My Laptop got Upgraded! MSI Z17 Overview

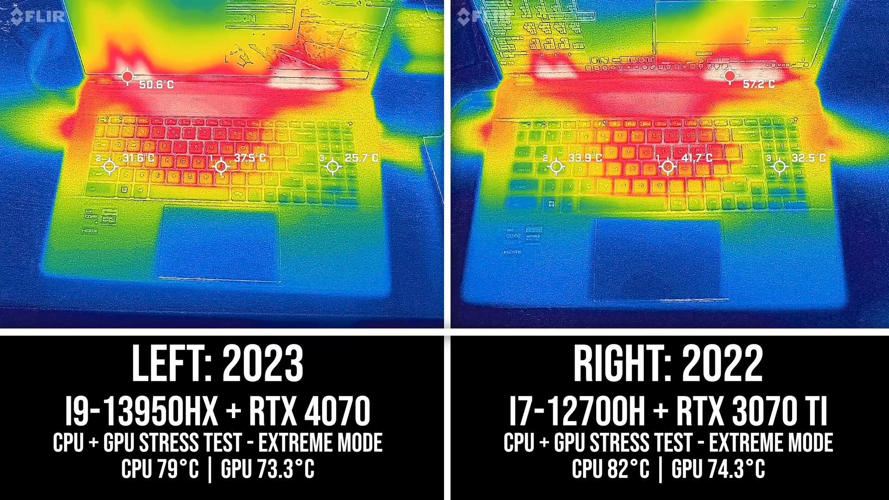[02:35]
This year's newer model feels noticeably cooler comparatively while also performing better.